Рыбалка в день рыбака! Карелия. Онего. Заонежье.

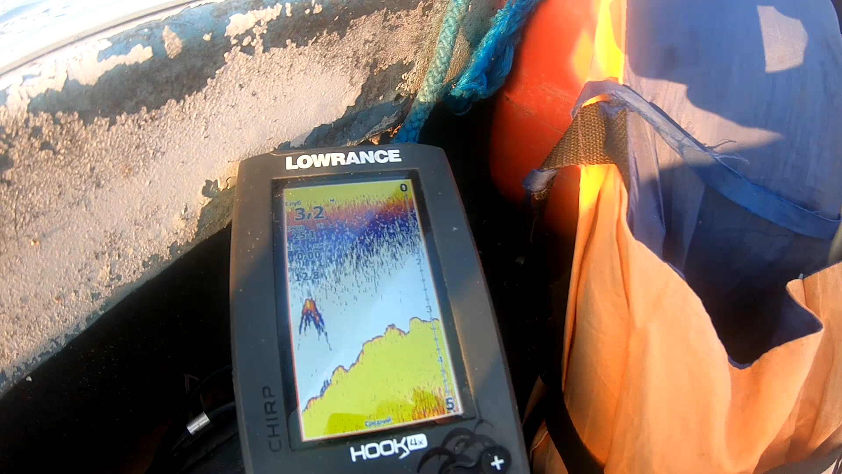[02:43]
Вот Эхолот у нас показывает уже 3,2 метра. Сейчас будет пятак с глубиной порядка метра.